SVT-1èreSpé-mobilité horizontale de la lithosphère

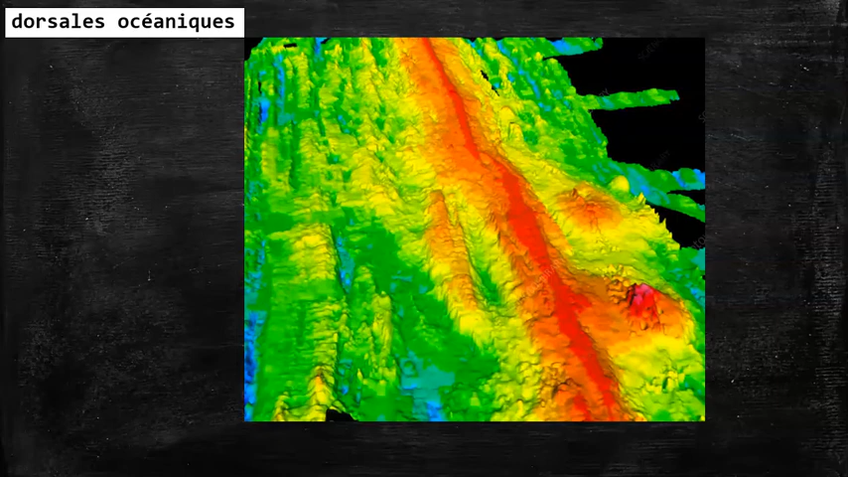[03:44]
remontés vers le bateau et permettant ainsi de tracer réellement les reliefs. Donc les dorsales océaniques, ce sont des longues chaînes de montagnes qui culminent en moyenne à 2000 mètres d'altitude au-dessus des fonds océaniques. Les limites de plaques, ce sont aussi des fosses océaniques, qui, à l'inverse des dorsales océaniques, sont des reliefs négatifs, très profonds, très marqués. La plus grande fosse, la fosse la plus profonde sur Terre, est la fosse des Mariannes, avec 11 km de profondeur. Les fosses, elles sont présentes au niveau de la bordure océan-continent.